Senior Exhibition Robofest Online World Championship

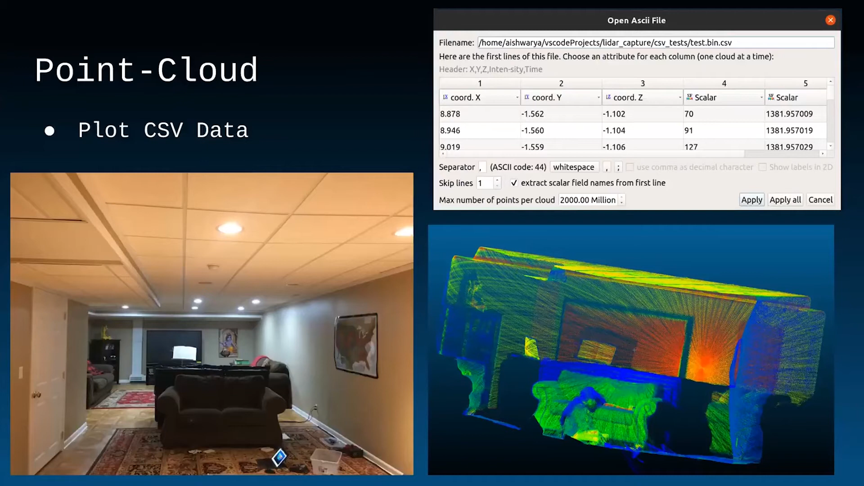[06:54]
Putting all this data together creates a 3D point cloud model that can input the CSV files,
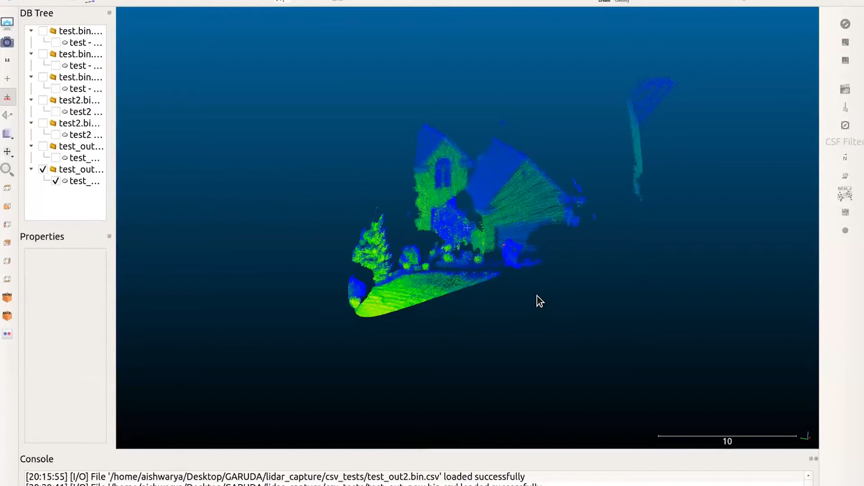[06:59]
and that allows me to see a point cloud model.